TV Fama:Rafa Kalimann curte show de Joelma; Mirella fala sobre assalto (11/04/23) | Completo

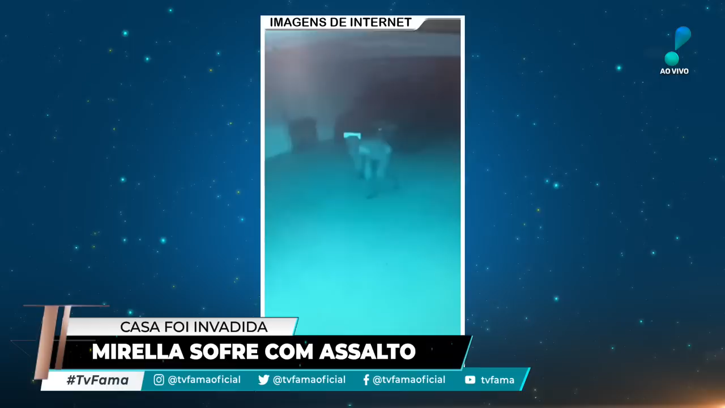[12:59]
Olha o cachorrão lá, o gold. Para levar até o cofre, né? Tem que saber onde está o cofre, tem que saber que tem coisa valiosa dentro. Levaram o cofre, levaram o cofre.